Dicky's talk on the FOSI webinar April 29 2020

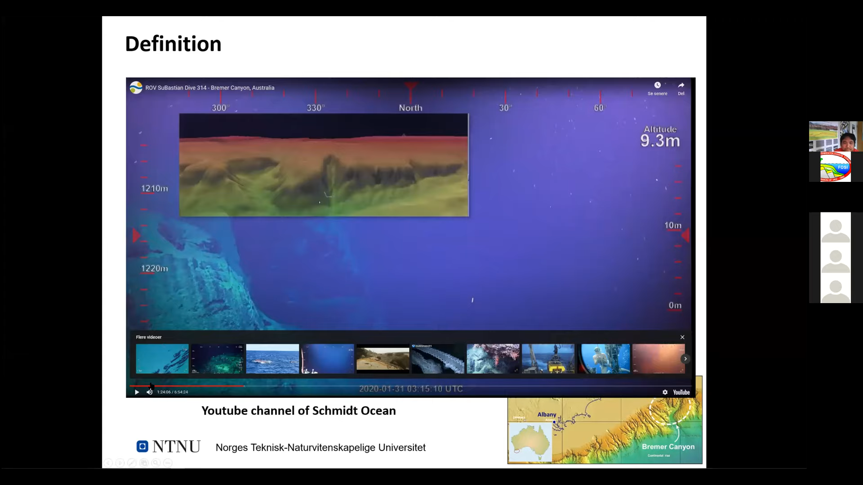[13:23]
So this is the track of this ROV here. So now this viewing is viewing this canyon wall. So if you see in this canyon system here, you see some very tiny, maybe foraminifera, plankton. Maybe just have a look to the multi-beam map that is accompanying our actual imaging of the seascape here.
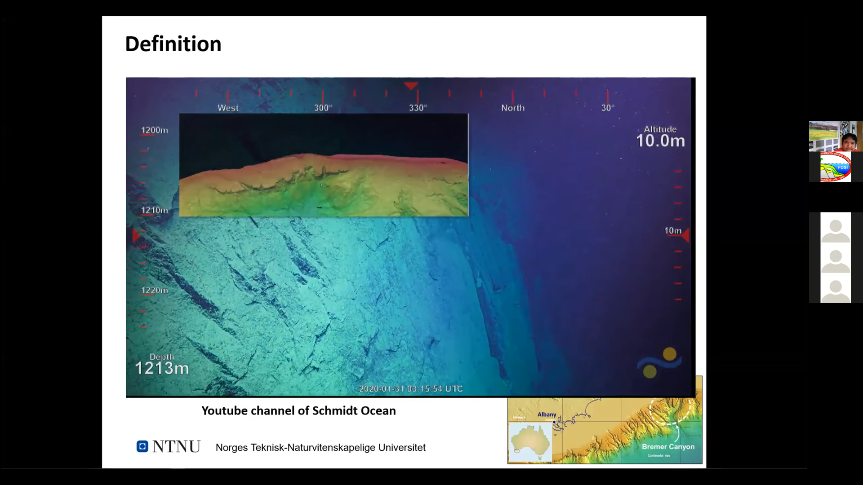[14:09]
meter or tens of meter, and the map over there is the margin here that is including the entire canyon system that we are going to visit during this first part of the expedition. And you see the escarpment. I say that Australia is it would be basically the black strip on. So actually everything that we are seeing is the underwater topography, the one that we have then reconstructed by using the multi-beam.
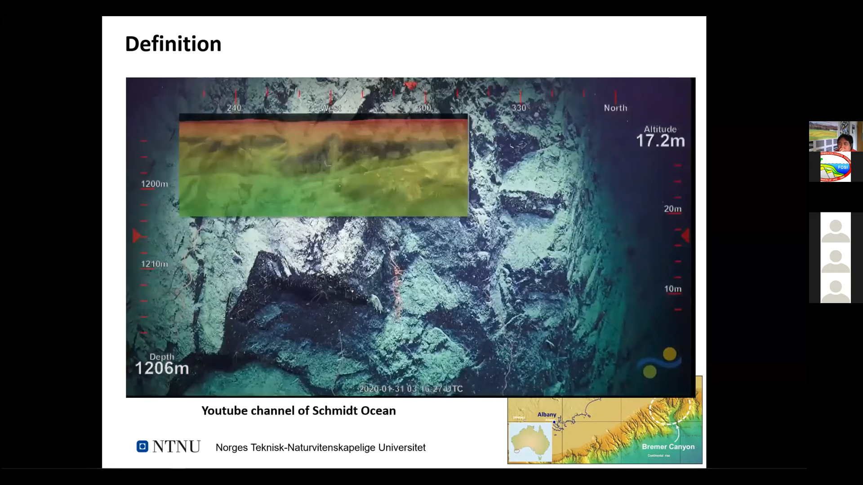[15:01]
we use false colors. So again, you see a cluster of cesta, the mean that the big clam that we have sampled before in a different context. Okay, now we are getting with a better detail to the specific area we are looking at.
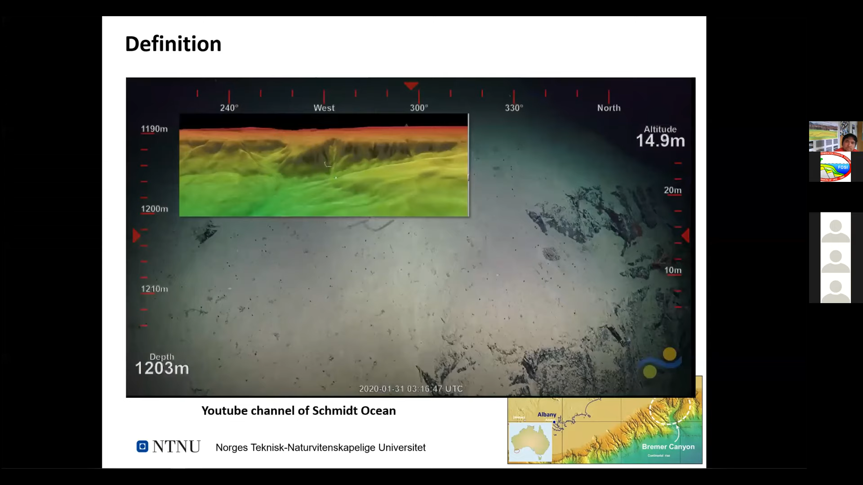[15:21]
On screen: depth 1203 m
That is the western branch of the Bremer Canyon. That is one of the most relevant features here, indenting the
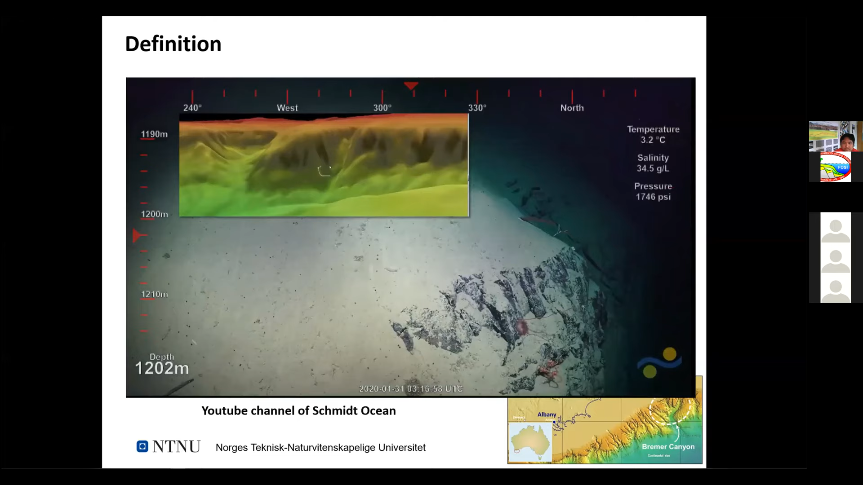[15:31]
On screen: depth 1202 m
southwestern Australian margin. Okay, now you see more and more in detail. Now you can see even the track of our ROV on the bottom. This very relevant for later exploitation of the data.
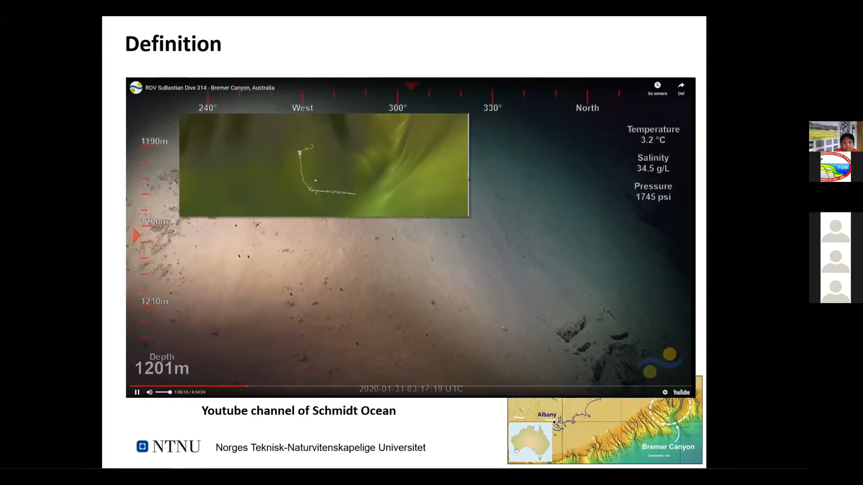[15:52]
On screen: depth 1201 m
So if you look at this canyon wall and also the canyon area,
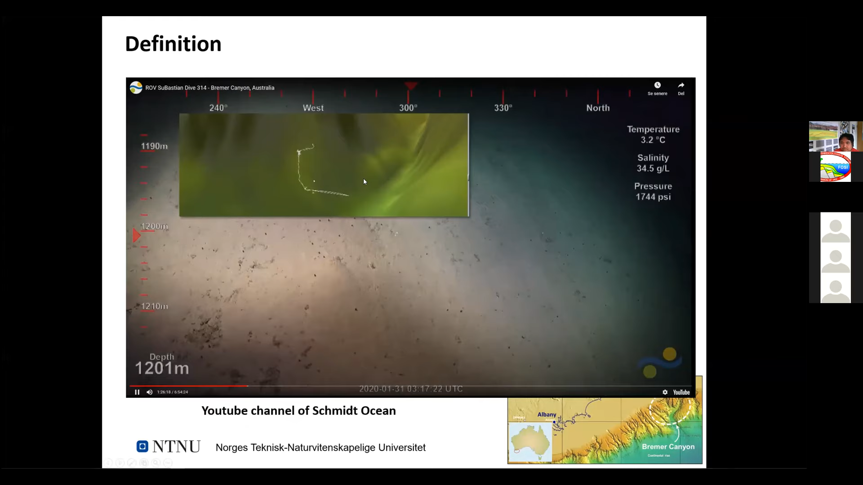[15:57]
I mean, it's quite calm, right?